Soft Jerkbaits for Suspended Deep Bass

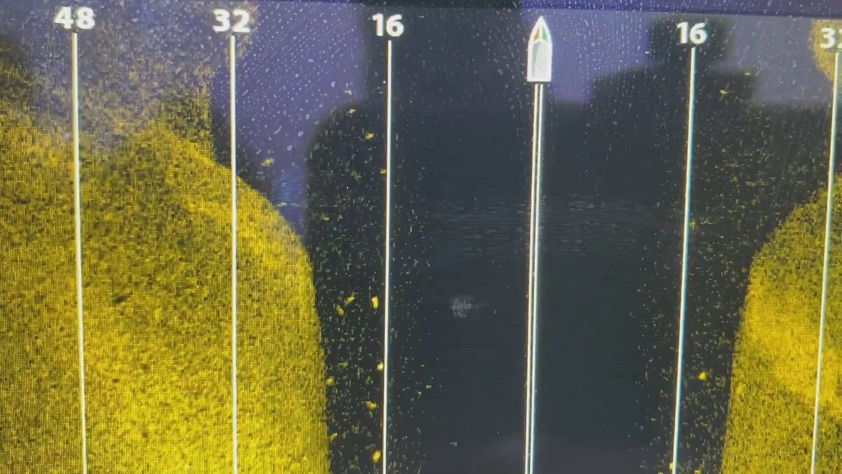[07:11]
So we may not spend a lot of time here at all.
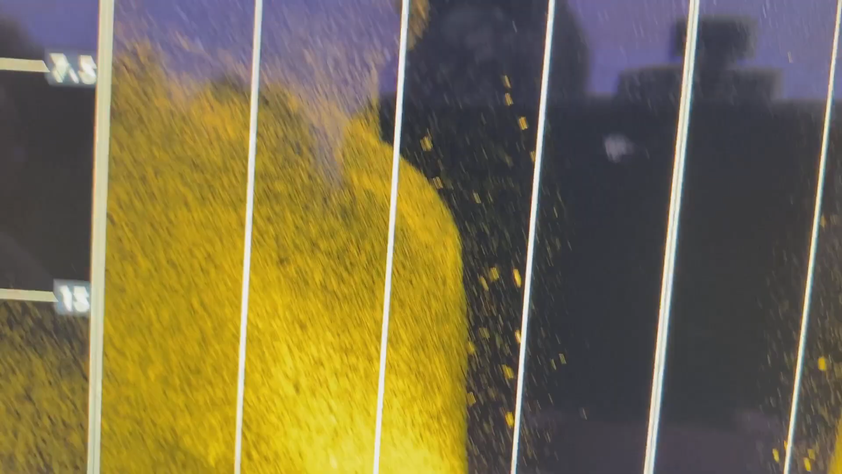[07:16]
Hey, this may be, you know, they're very scattered. As you can see through here.
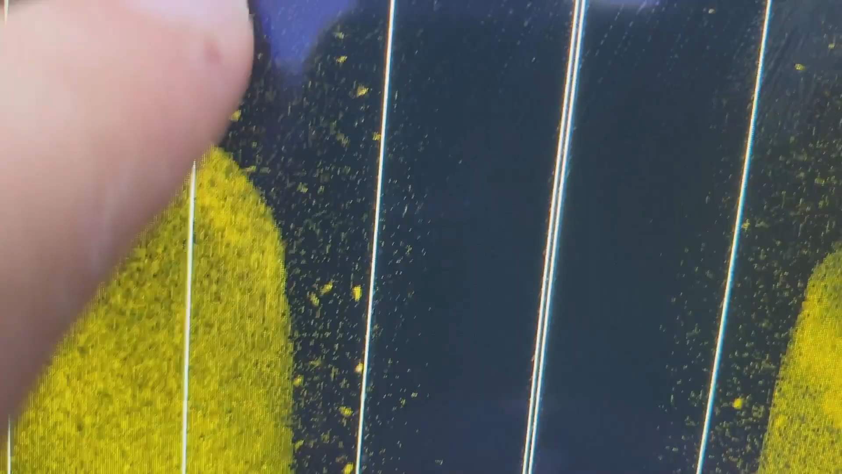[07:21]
Some right there. You can see one right there.
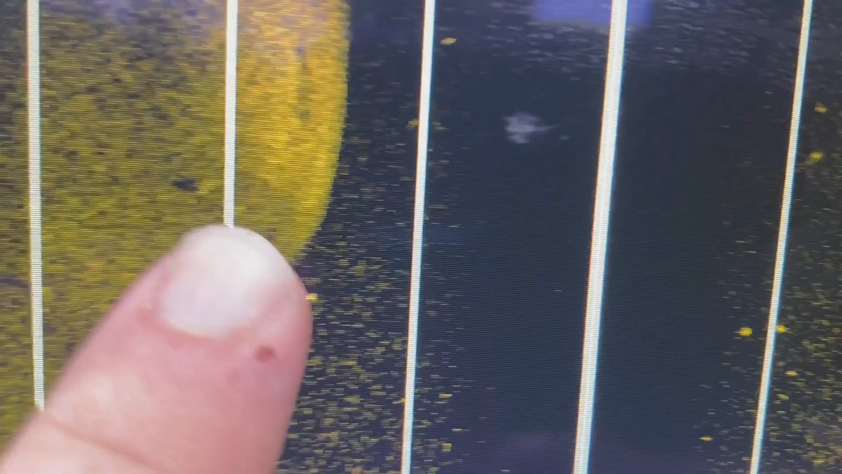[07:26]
There's your hump and your creek channel.
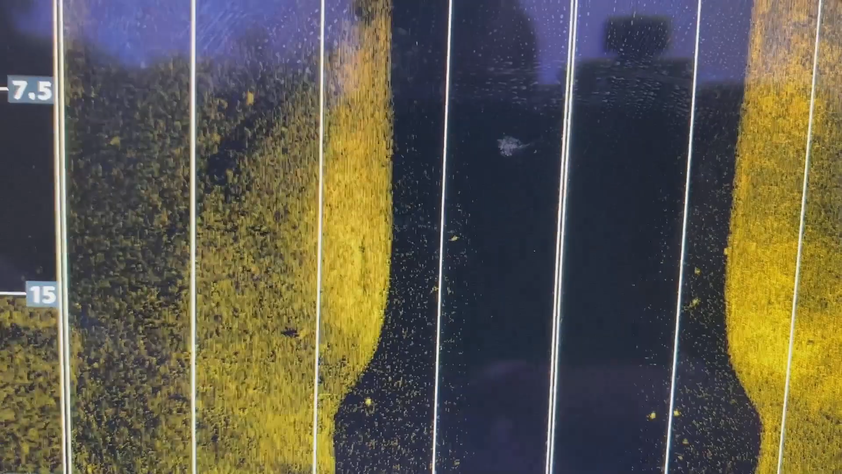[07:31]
So we're gonna make one more pass in just a little bit tighter.
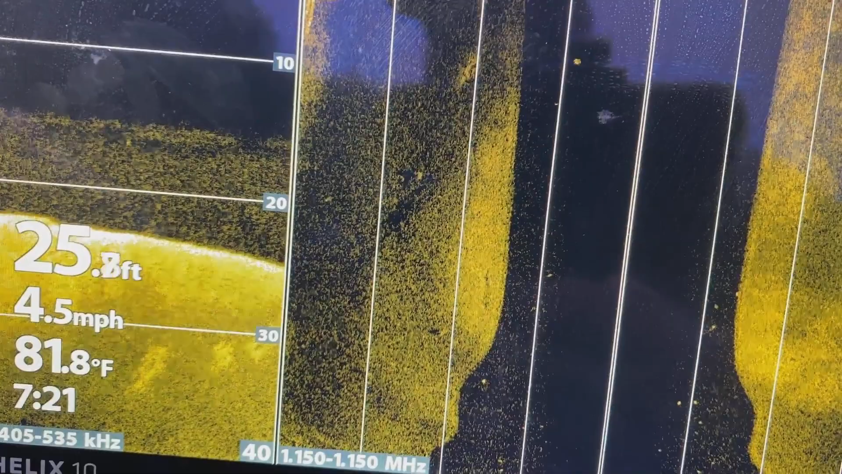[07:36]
On screen: water 81.8°F, speed 4.5 mph
And see what we can find. Not a lot of life up here.
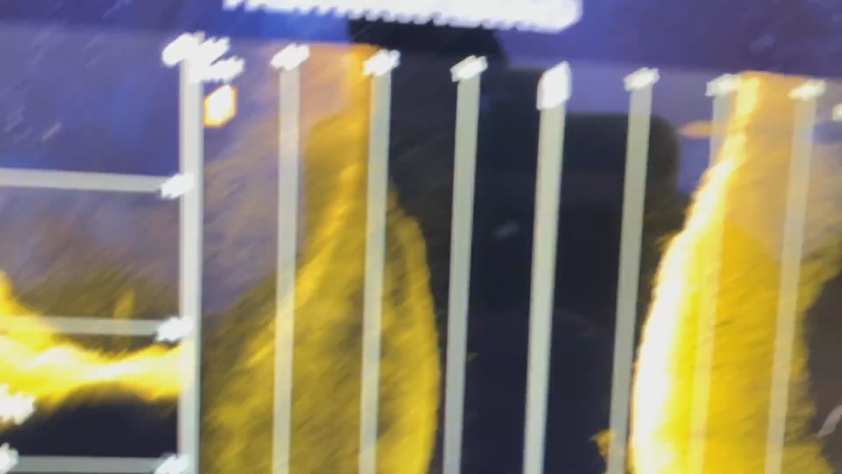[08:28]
You should see them poking out here on the side.
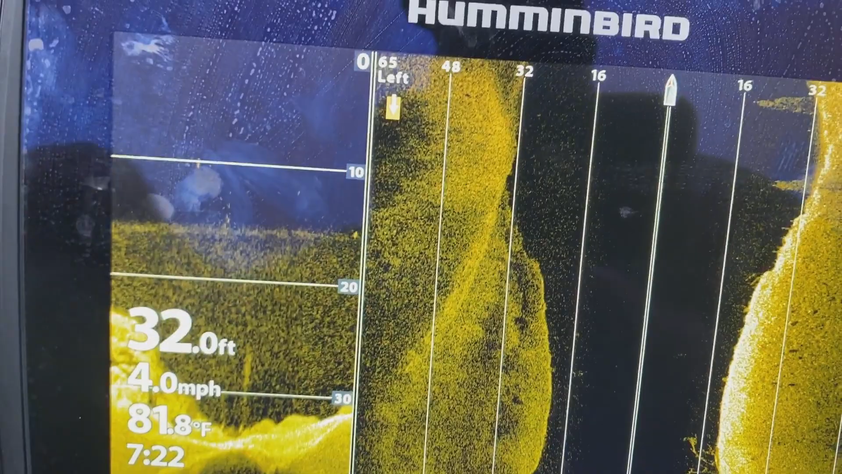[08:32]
On screen: depth 32.0 ft, water 81.8°F, speed 4.0 mph
Get in here real tight.
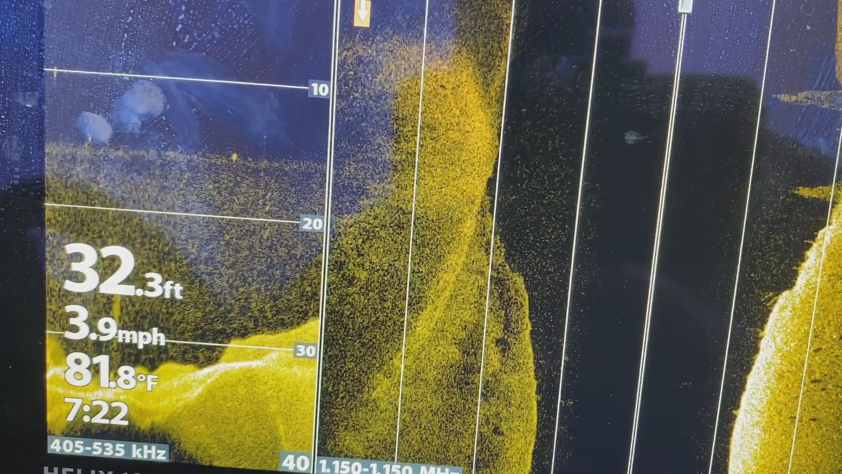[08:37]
On screen: depth 32.3 ft, water 81.8°F, speed 3.9 mph
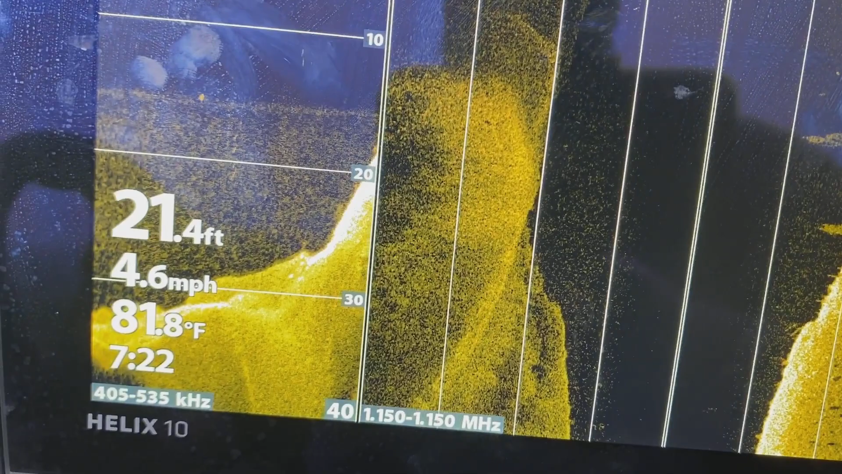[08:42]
On screen: depth 21.4 ft, water 81.8°F, speed 4.6 mph
We'll go right down this ledge.
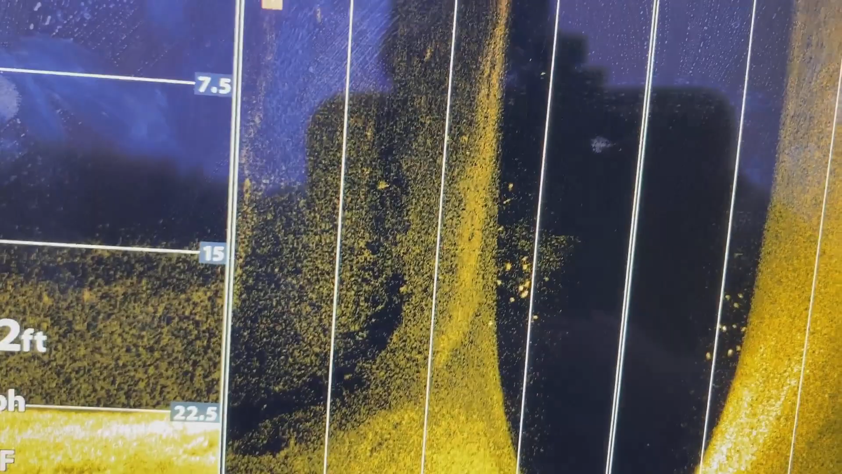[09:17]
we ain't gonna spend a lot of time up here after what we're seeing down there.